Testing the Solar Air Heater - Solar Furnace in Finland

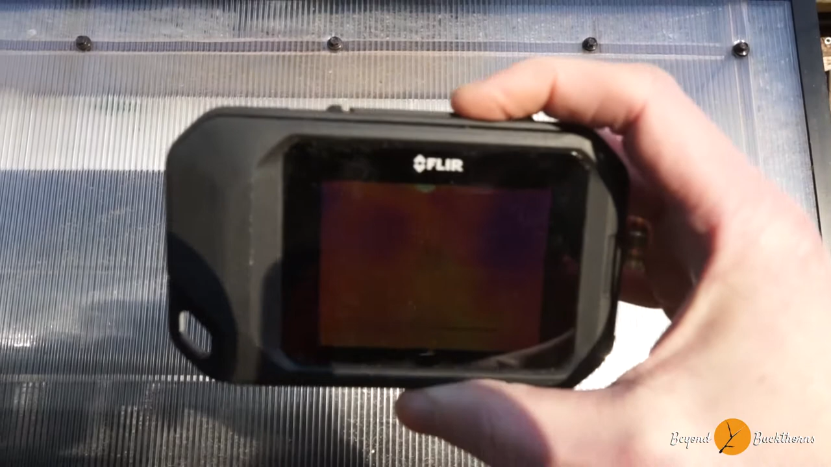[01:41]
It's quite interesting. So it's pretty warm here.
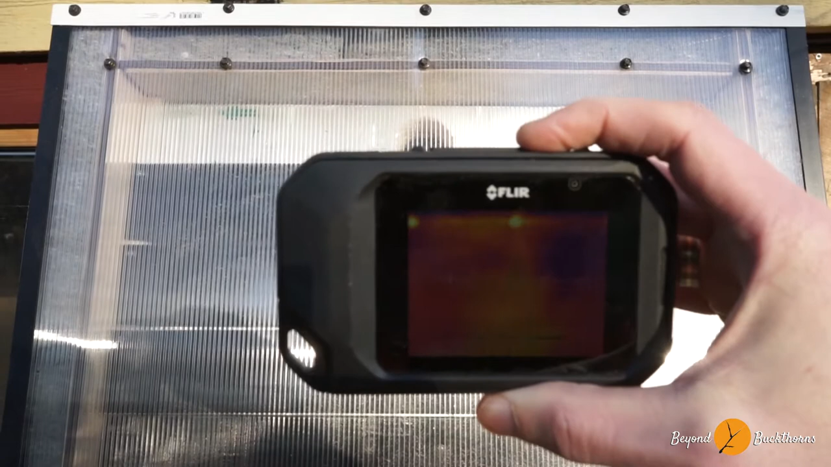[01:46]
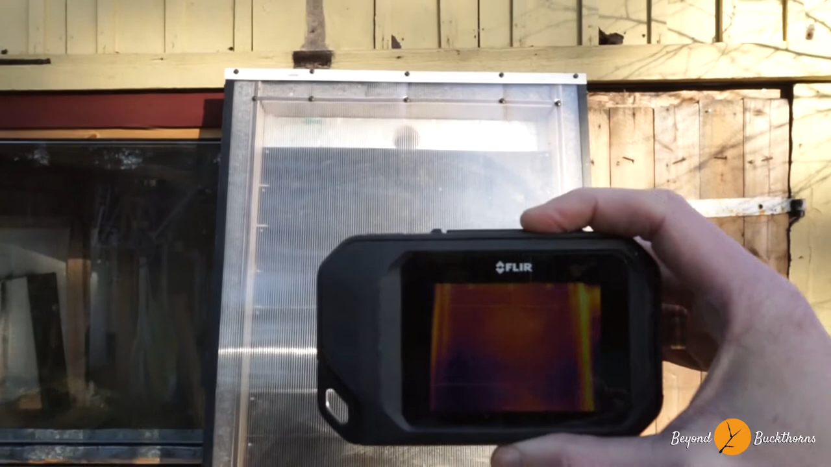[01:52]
Let's go further back. Yeah. It shows exactly what it should.
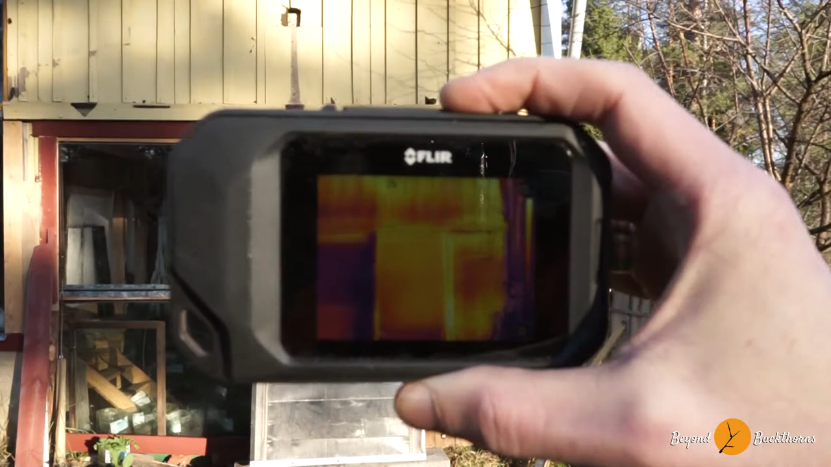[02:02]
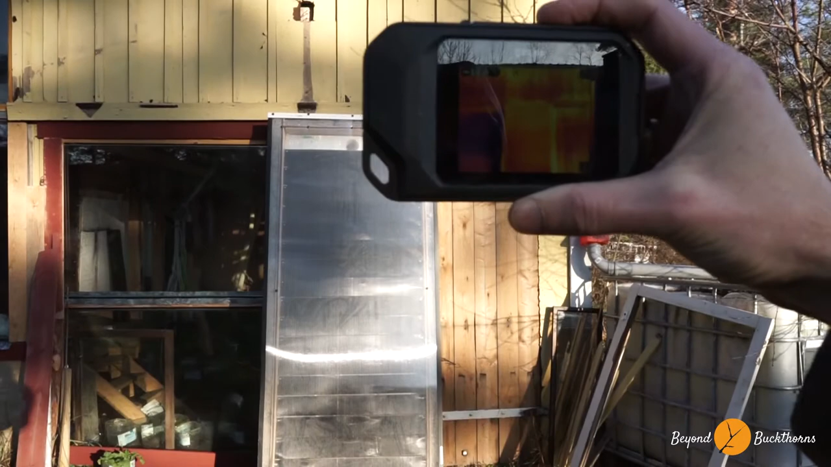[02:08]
It actually calibrates the temperature as well from the opening, which is about 10.8 degree.
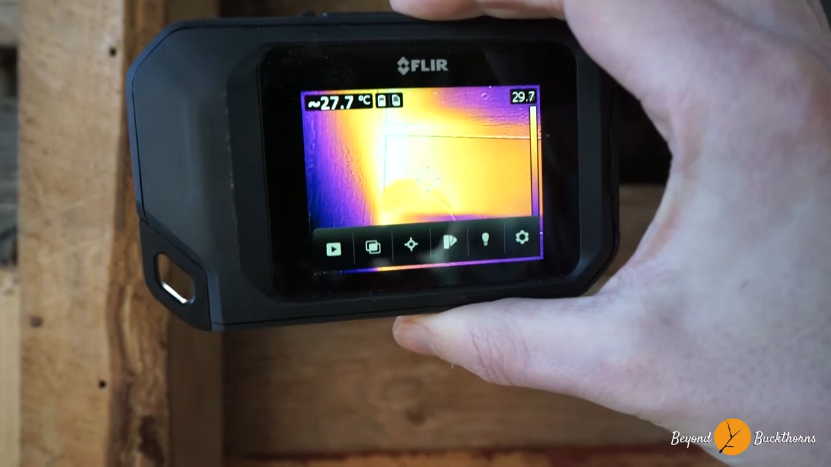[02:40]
On screen: spot 27.7°C
And as you can see, the opening is about 29 degrees warm.